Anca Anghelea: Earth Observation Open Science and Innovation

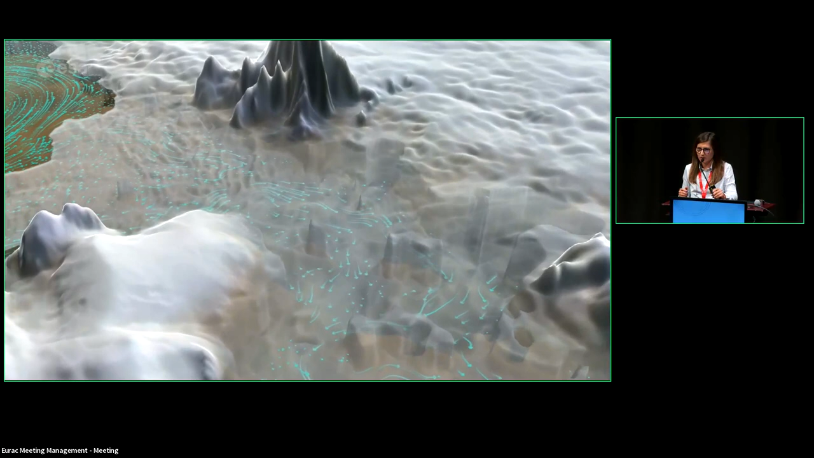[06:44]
This is one example of how digital twins can look like, but we can imagine a lot of different things.